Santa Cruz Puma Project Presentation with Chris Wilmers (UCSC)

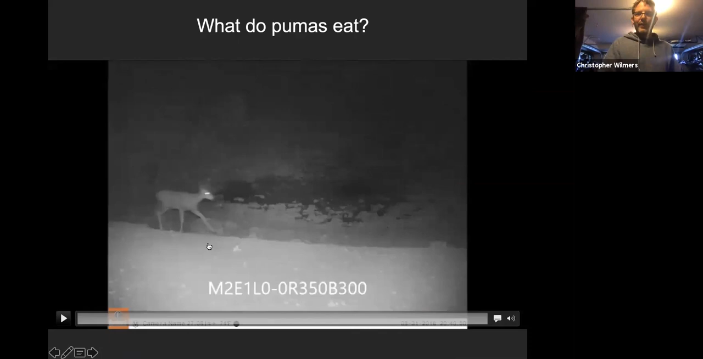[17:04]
Um, you know, the first is, well, what do pumas eat? And the easy answer to that is deer.
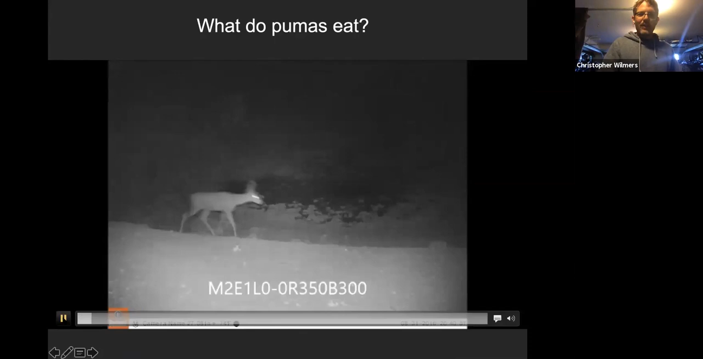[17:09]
Um, mountain lions are an ambush predator. And so they sneak up on their, uh,
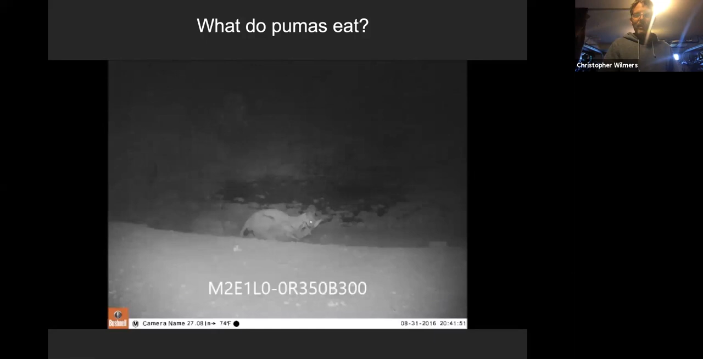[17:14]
prey, uh, and, you know, ambush it and, and, and kill them that way.
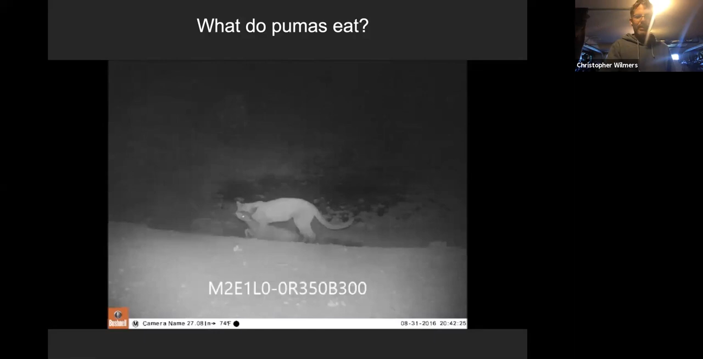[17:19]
Um, mostly they eat deer.
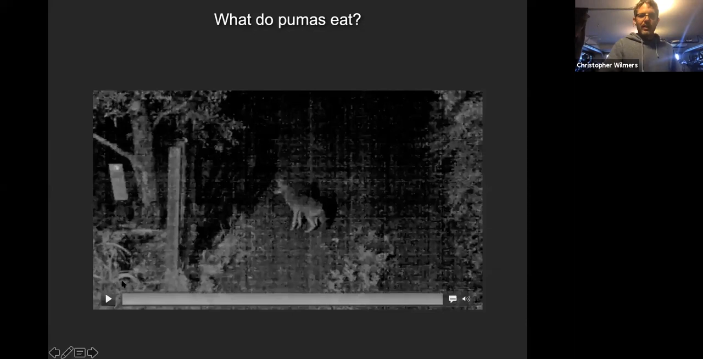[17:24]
Um, they do, uh, uh, eat some smaller predators like coyotes.
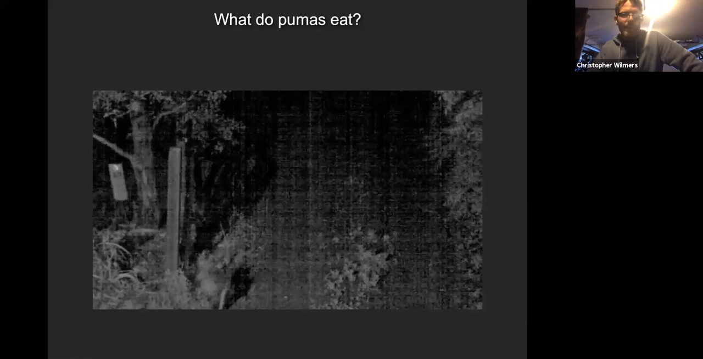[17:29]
Um, here's a little video from someone's home security system of a mountain lion chasing a coyote.
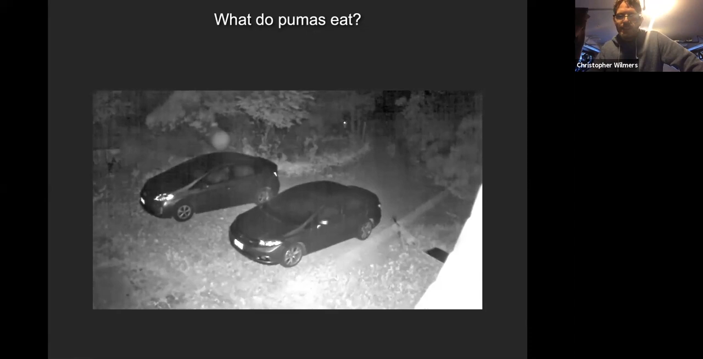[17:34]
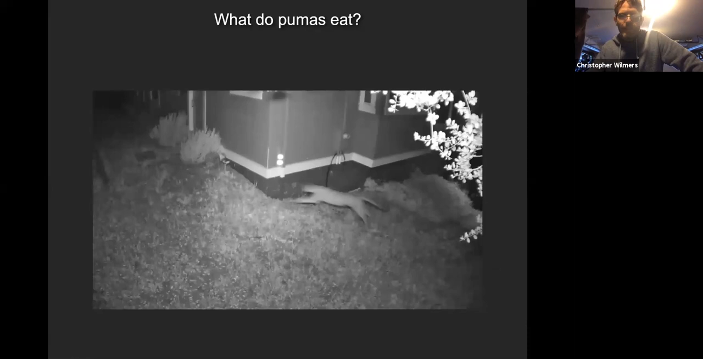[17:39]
And then here's a, uh, interaction with an opossum.
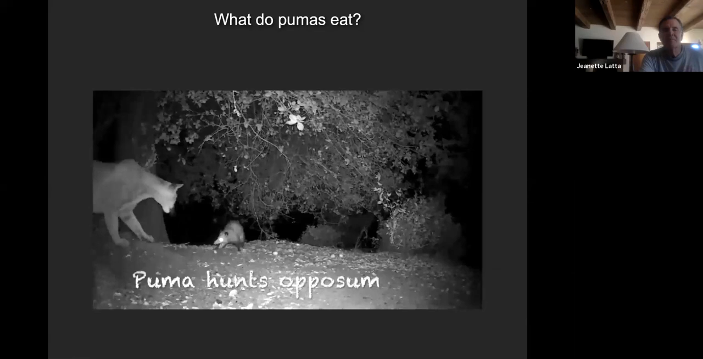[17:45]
Um,
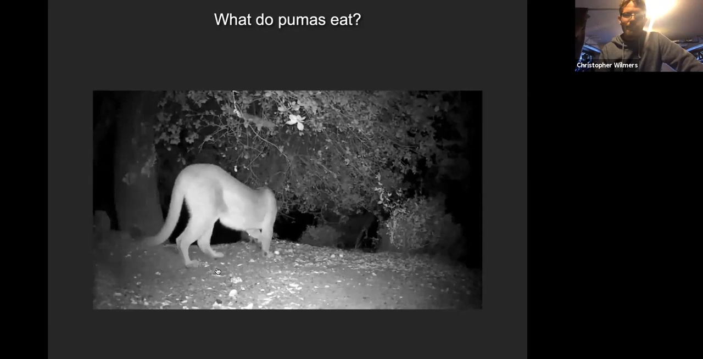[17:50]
that's one tough opossum I gotta say.
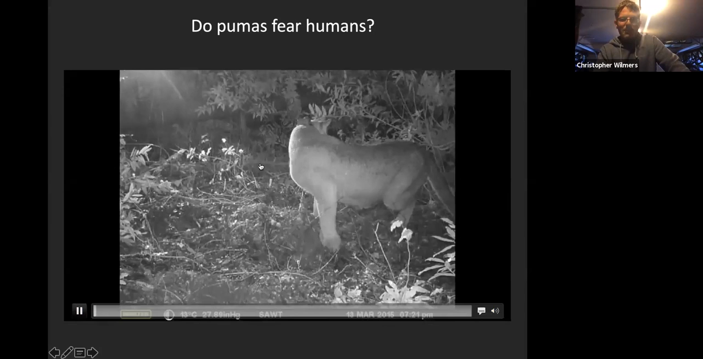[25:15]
so here's the video uh if you could hear it you would hear rain
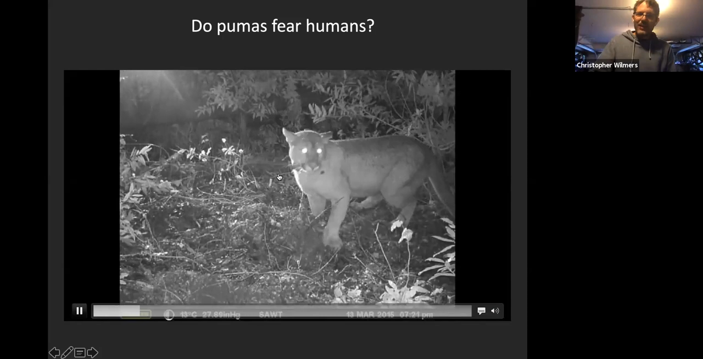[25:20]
falling right now um and now if you would you would
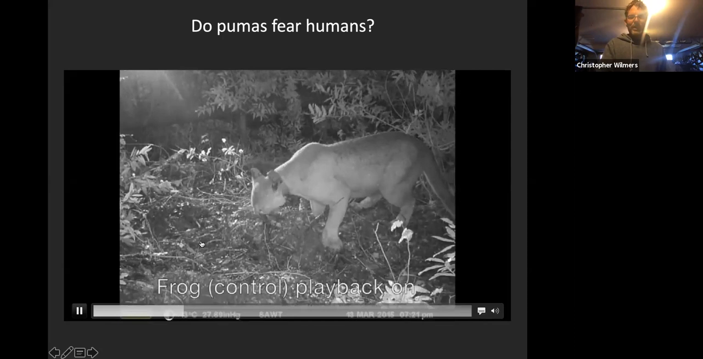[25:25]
hear frogs croaking and the lion not caring at all about